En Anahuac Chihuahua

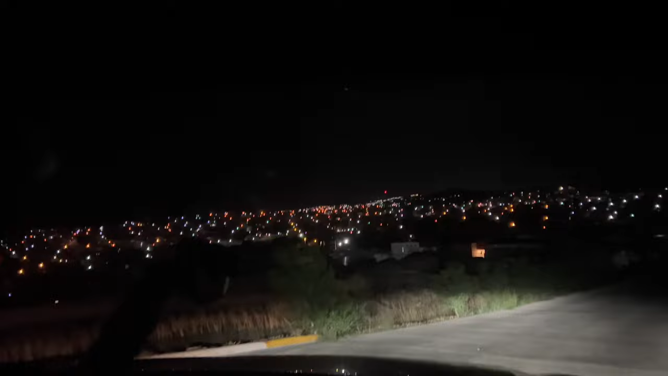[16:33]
And aquí les dejo this beautiful skyline in Anahuac City.